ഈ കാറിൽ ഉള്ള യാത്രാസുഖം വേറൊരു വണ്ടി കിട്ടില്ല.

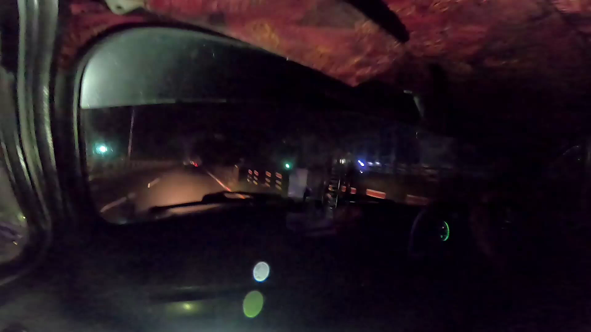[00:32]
നല്ല പാച്ചമായതുണ്ടല്ലേ, വണ്ടിയൊക്കെ കുറവാ. നീ സമയത്ത് വിട്ടത് അങ്ങനെ ട്രാഫിക് ഒന്നും ഉണ്ടാവില്ല,
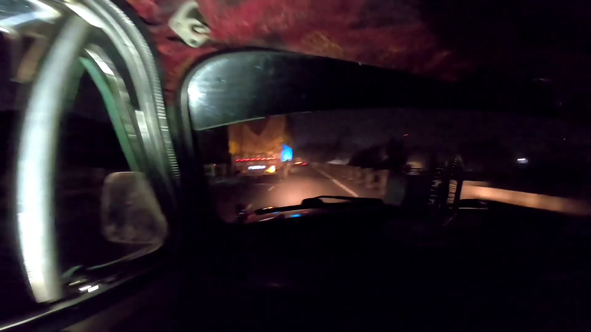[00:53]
അതുകൊണ്ടാണ്. റോഡ് നല്ല അടിപൊളി റോഡാ കേട്ടോ, ഒരു രക്ഷയില്ല, നല്ല റോഡ്. പിന്നെ രാത്രി ആകുമ്പോ വലിയ വലിയ വണ്ടികൾ മാത്രമേ ഉണ്ടാവുള്ളൂ, ചെറിയ വണ്ടിയൊക്കെ കുറയും, പിന്നെ ട്രാഫിക് കുറയും.